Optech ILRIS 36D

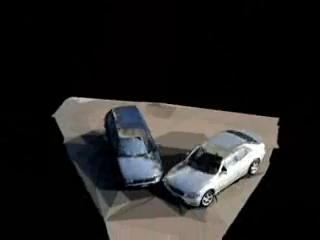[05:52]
A typical scene with adjacent point spacing can be fully scanned in 10 to 15 minutes.